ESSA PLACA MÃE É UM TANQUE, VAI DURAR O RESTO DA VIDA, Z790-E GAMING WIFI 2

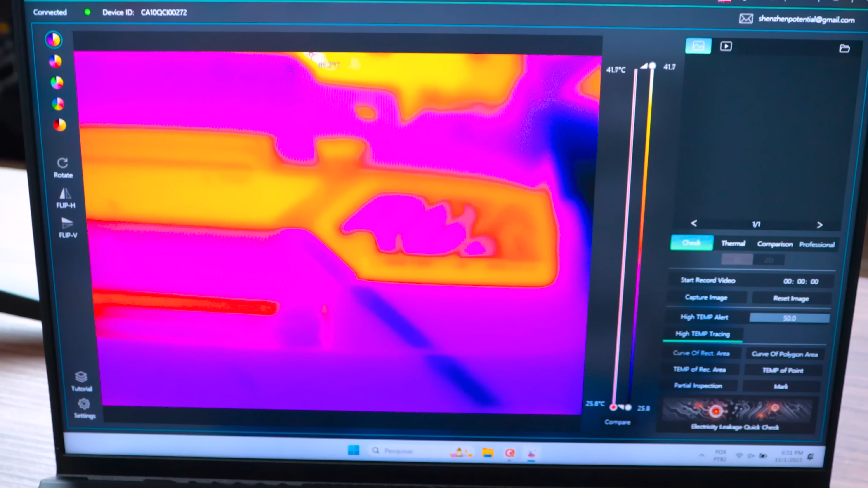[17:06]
On screen: scale top 41.7°C, scale bottom 25.8°C
então vamos olhar lá olha só placa
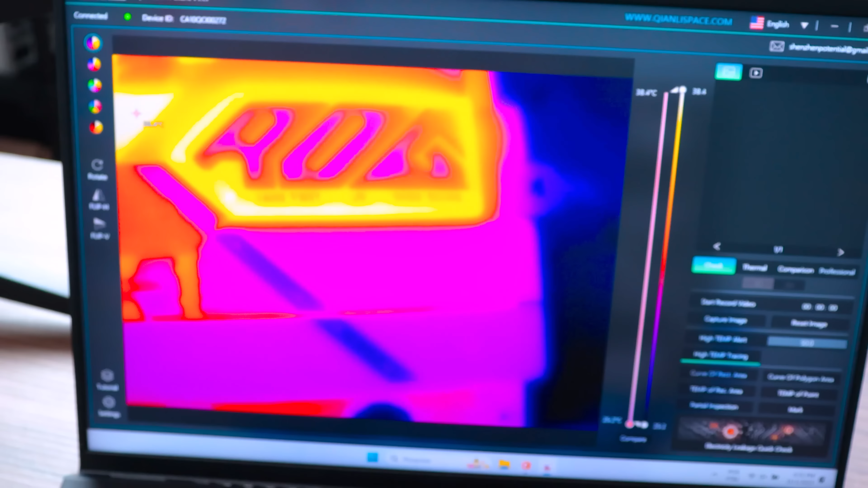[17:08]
mãe de cima vamos chegar aqui primeiro no chipset que tem ali o logo ROG como é que tá isso aqui ó
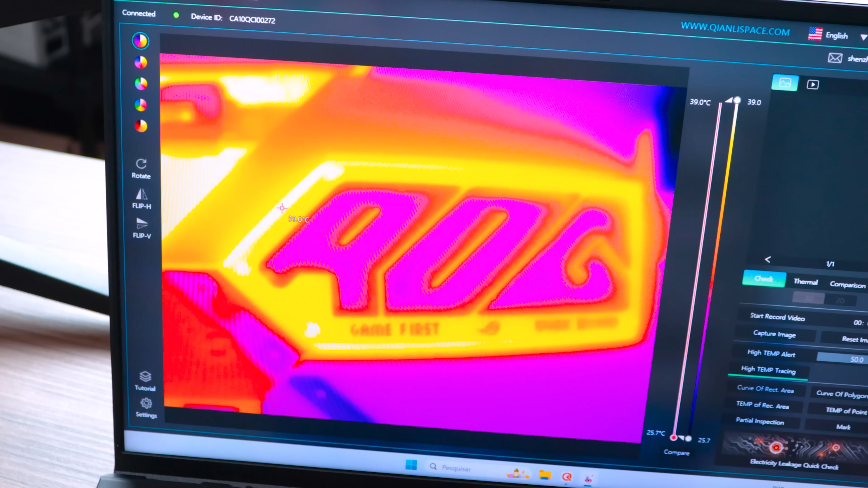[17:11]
On screen: scale top 39.0°C, scale bottom 25.7°C
39ºC vamos chegar mais na beiradinha ó aqui em cima aqui já começa o VRM né
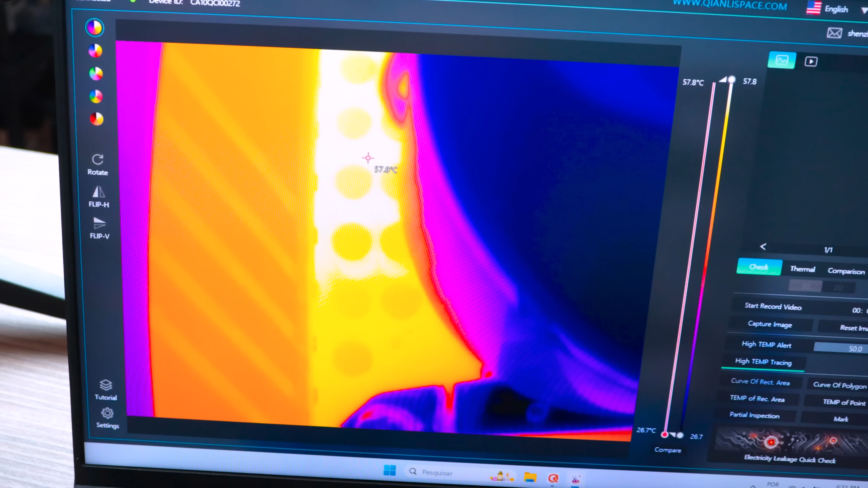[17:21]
On screen: scale top 57.8°C, scale bottom 26.7°C
ó a bomba do altercooler aqui nas bobinas do VRM do lado do dissipador a gente tá tendo 57,8ºC VRM na parte superior da placa
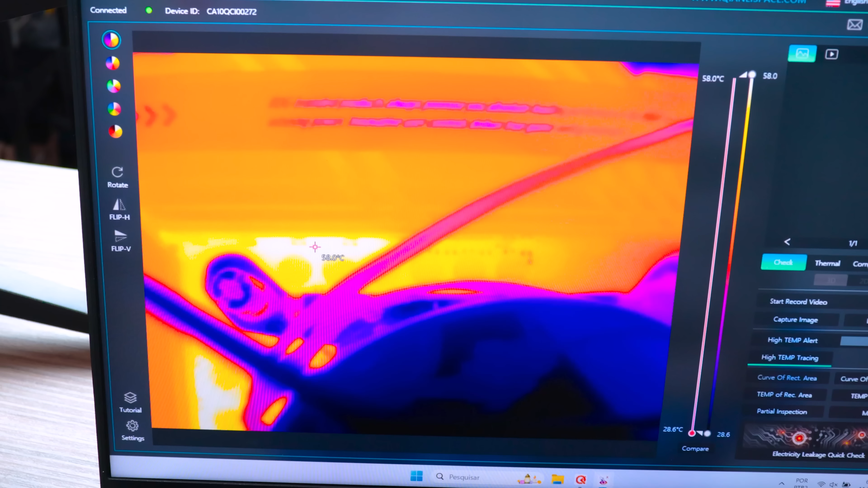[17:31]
On screen: scale top 58.0°C, scale bottom 28.6°C
57,58ºC mais na lateral do VRM a gente tá tendo
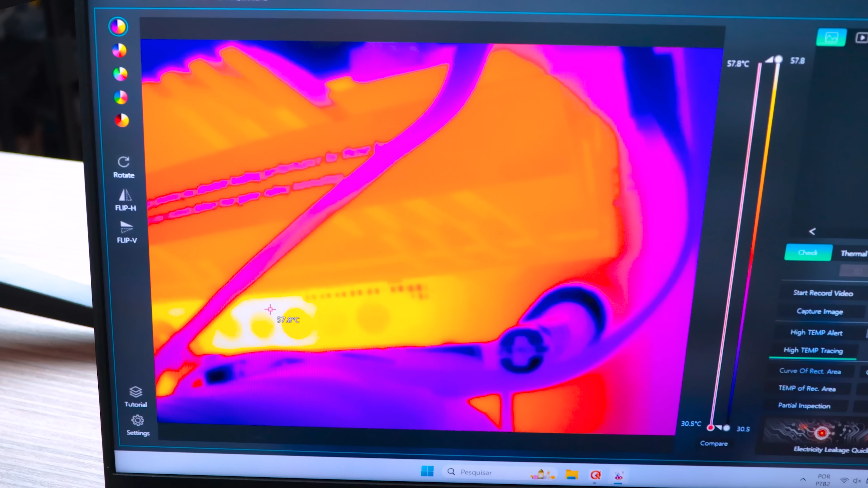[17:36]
On screen: scale top 57.8°C, scale bottom 30.5°C
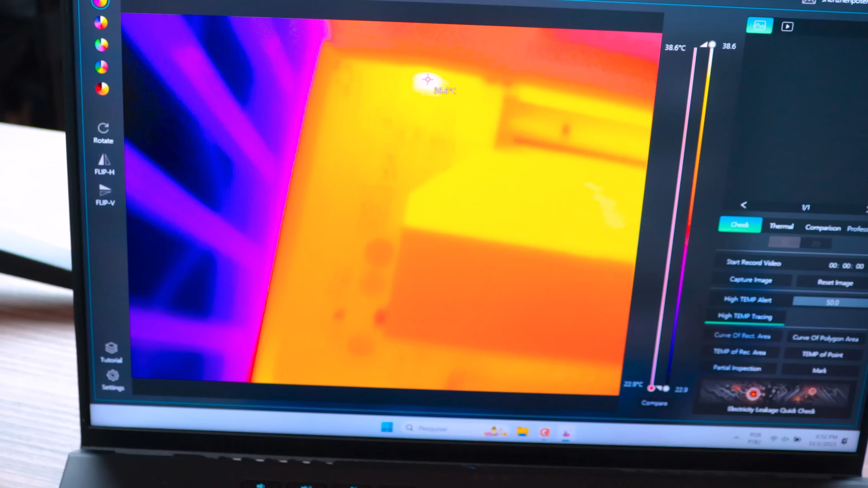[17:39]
On screen: scale top 38.6°C, scale bottom 22.9°C
57ºC também ainda mais é isso galera tem alguns CIs na
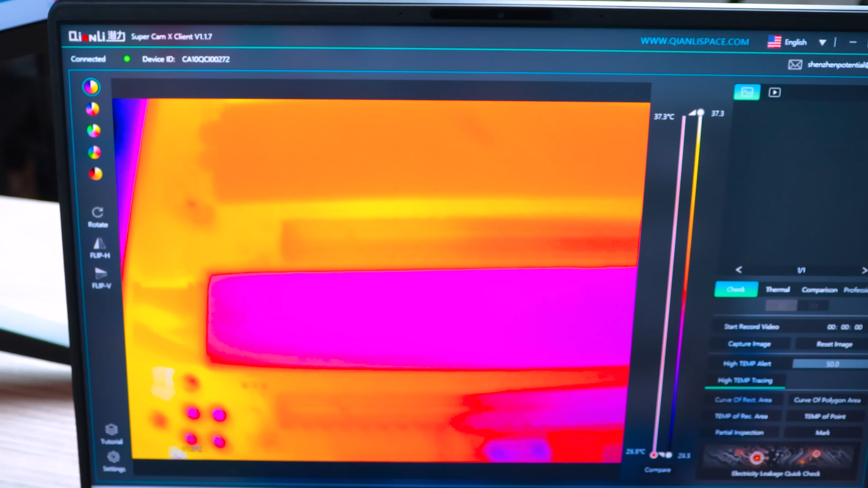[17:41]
On screen: scale top 37.3°C, scale bottom 29.5°C
placa que esquenta o normal 30,40ºC mais o VRM aqui ele mal tá batendo 60ºC já em 20 minutos de teste de estresse